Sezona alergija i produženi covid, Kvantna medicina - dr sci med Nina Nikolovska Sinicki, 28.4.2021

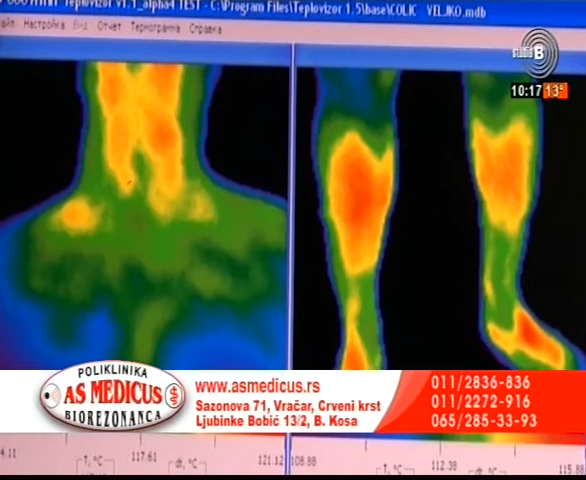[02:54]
Samo da kažemo, evo da gledamo kako izgleda u stvari pregled i šta vide vaši lekari na ekranima.
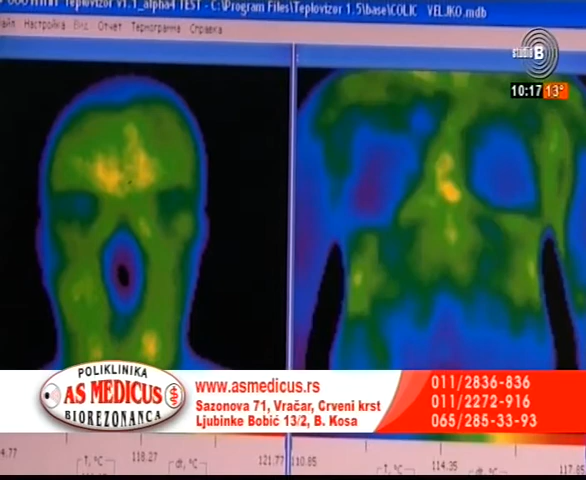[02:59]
Da vi možete vidjeti i trombove, je li tako? Tako je, tako je.